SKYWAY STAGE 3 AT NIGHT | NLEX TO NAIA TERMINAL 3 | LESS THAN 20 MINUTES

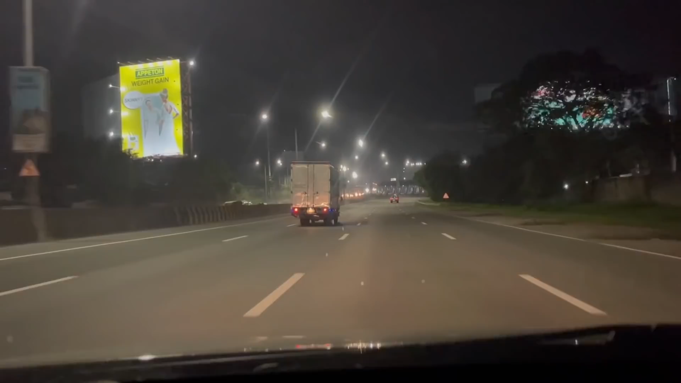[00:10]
Ngayon po ay alas 8 pasado na ng gabi at tayo po ulit ay dadaan sa Skyway Stage 3 papunta naman tayo ngayon sa Naiya Terminal 3 Kaya kung gusto po ninyo makita ang itsura ng Skyway Stage 3 kapag gabi panoorin nyo lang po ang video na to Sa mga nagtatanong naman po kung saan po ba ang entry pa Skyway Stage 3 Pag galing ka dito sa NLEX Ang pinakapalatandaan po ay kapag malapit ka na sa malaking tall plaza sa Balintawak
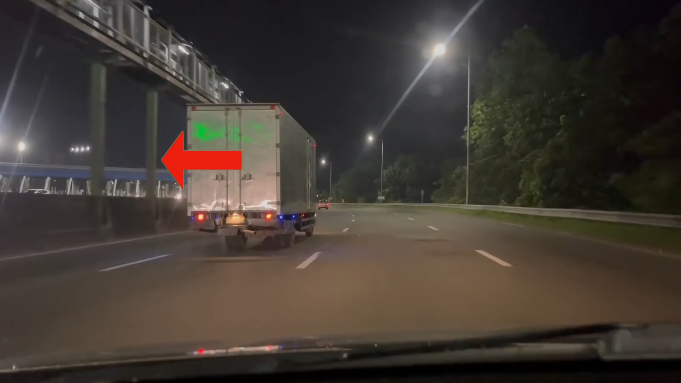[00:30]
So ayan na po yun no yung sa may kabila pa Northbound Bale dito naman sa side natin pa Southbound Pag nakita na natin itong mahabang pa curve pumesto na po kayo sa may bandang kanan Kasi malapit na po nyan ang entry pa Skyway Stage 3
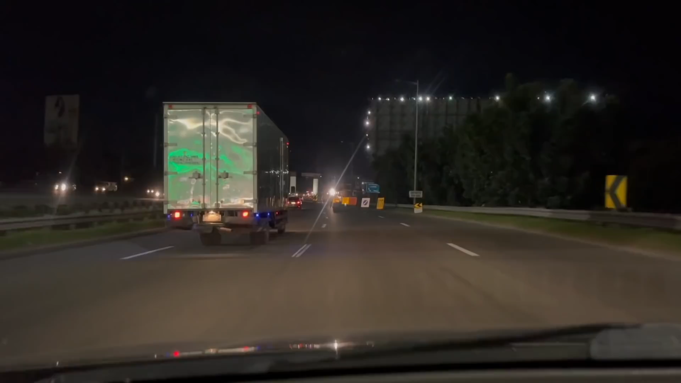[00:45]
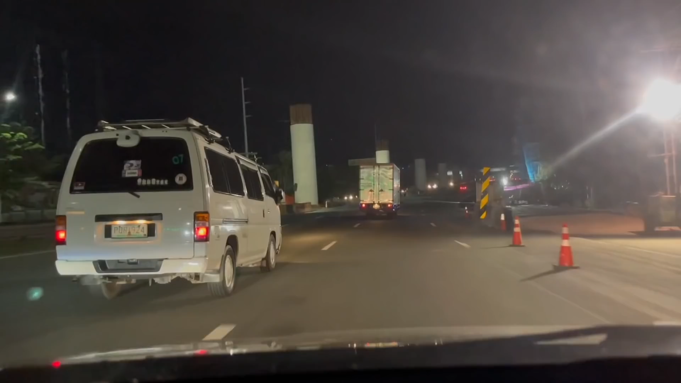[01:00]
At ito na nga po yun So pasok na tayo
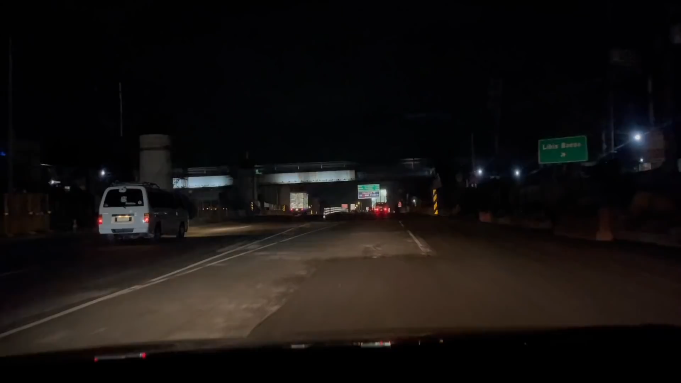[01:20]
Okay so kung papansinin may mga barricade po sa may bandang gilid na humiwiwalay sa NLEX
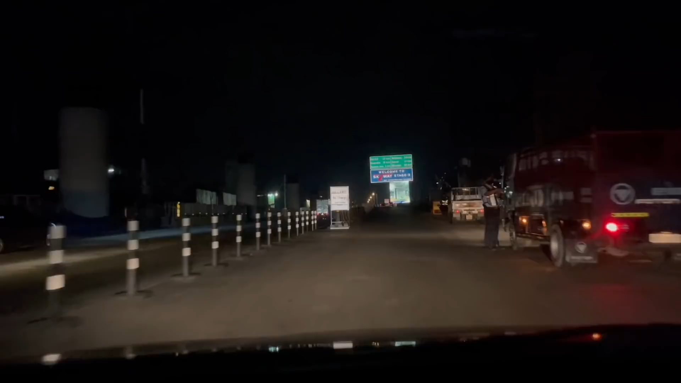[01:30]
At andito na po ulit tayo Welcome to Skyway Stage 3 So mukhang may ilaw naman po no
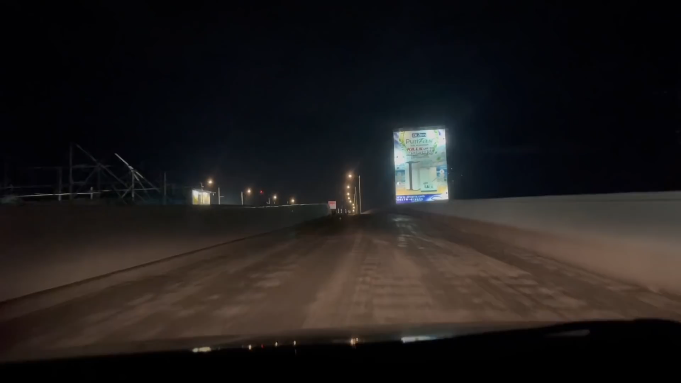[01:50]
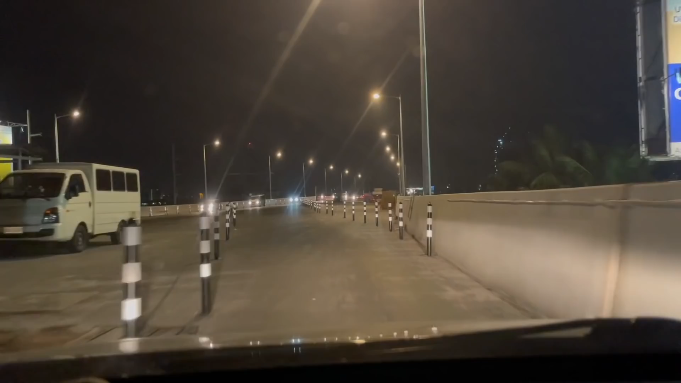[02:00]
Ayan okay So meron din mga pa Northbound So pwede ulit akong bumalik dito mamaya Pa uwi
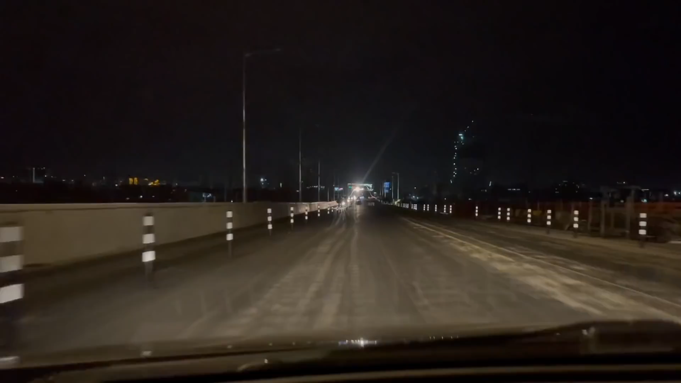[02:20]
Hmm okay Ang medyo problema pa sa ngayon Na expected naman natin Mukhang hindi may iiwasan na magkasilawan Dahil hindi pa ganong kalaki Yung distansya ng pa North at pa Southbound At wala pang ganong magandang harang sa gitna Kaya medyo ingat-ingat po tayo sa pagmamaneho
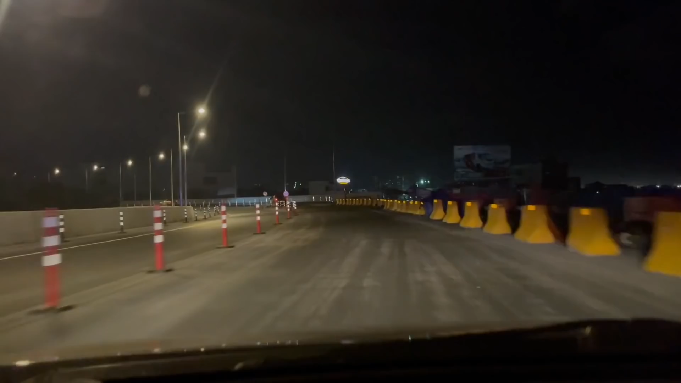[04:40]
Okay, kung kayo po ay galing ng Enlex at gusto ninyong makapunta ng Cavitex or dumiretso ng Slex papuntang Laguna, Tagaytay, Batangas, Mamaya po papakita ko sa inyo kung saan kayo pwedeng dumaan or umegsit. Bali, andito na po tayo ngayon sa kahabaan ng Sgt. Rivera. Next po nito ay kahabaan ng Araneta.
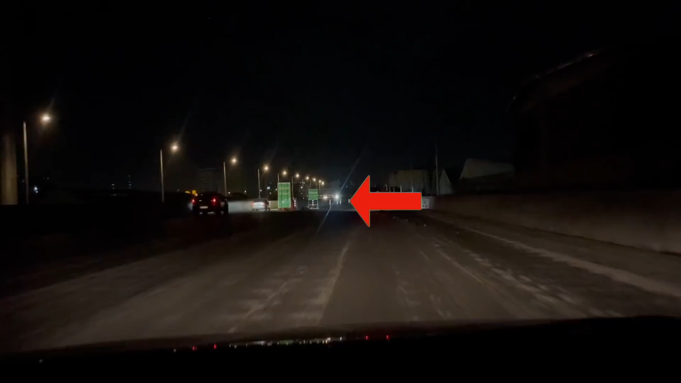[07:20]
Next exit po agad natin ito ay sa Buendiana. yung off-front,
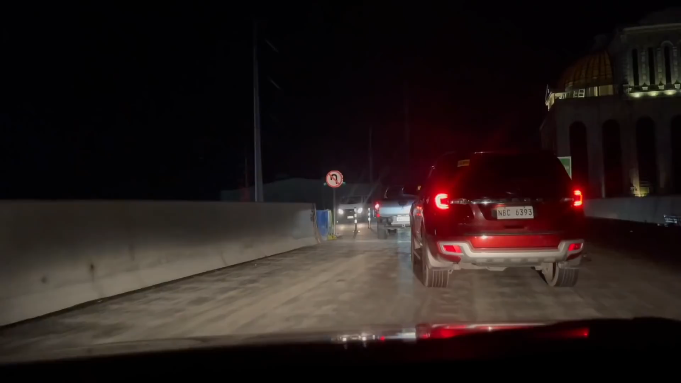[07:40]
pa-exit
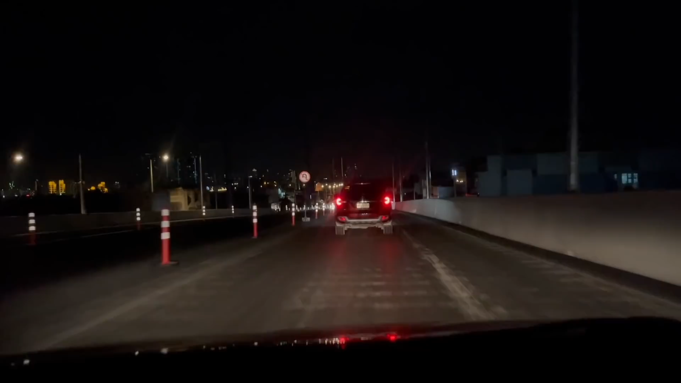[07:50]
lang kay Edson Ave. Okay, so dito na po tayo sa may SM Santa Mesa.
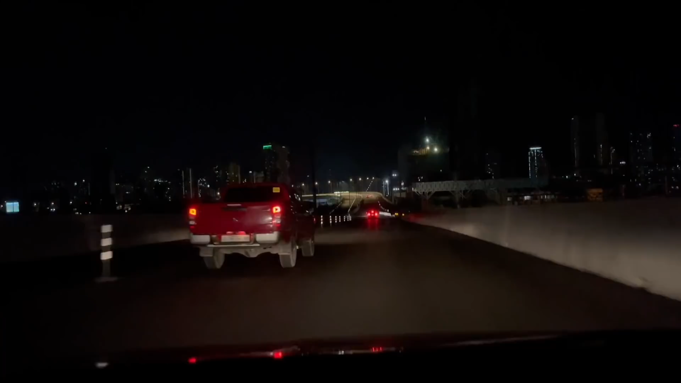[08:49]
Ito pong bandang right mostly ang pasampa sa Plaza Dilaw paggaling ng Kerino Ave. Yang paliko naman po sa bungad ang kahabaan na ng Osmenya. Kaya ibig sabihin, malapit na tayo sa Buendia.
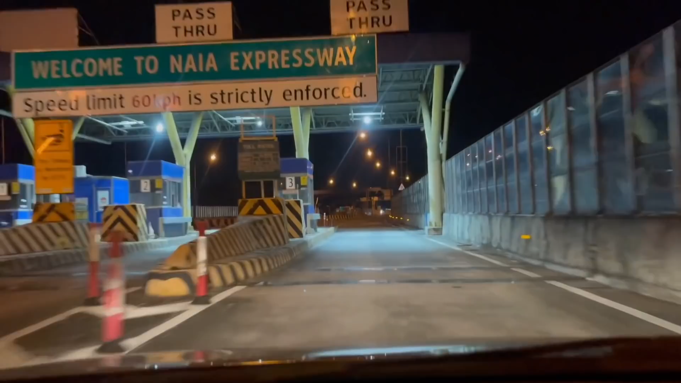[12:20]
Sa kanan naman po, ang way papunta sa Terminal 3 at 4, at doon po ka pupunta at mag-e-exit. Okay, so ito na po yung dalawang way na sinasabi ko. Tingnan po ninyong maigi ang signage.
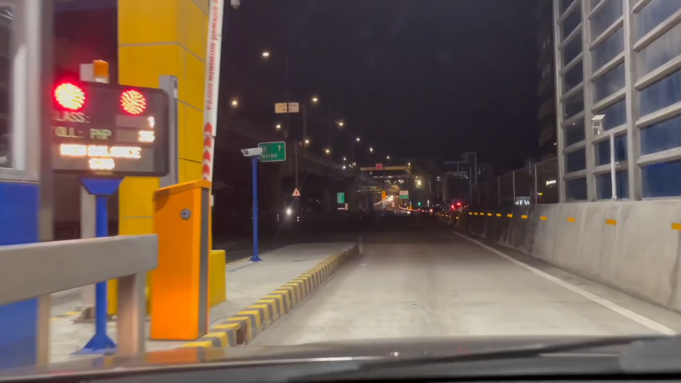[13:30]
Okay, so 35 pesos lang po ang binayaran ko from Enlex Balintawak to Naia Terminal 3 kasi nga po, libre pang dumaan hanggang sa may Buendia. Wala pa pong 20 minutes, andito na tayo kaya sobrang useful po ng Skyway Stage 3, diba? And I think, dito ko na tatapusin ang video na to.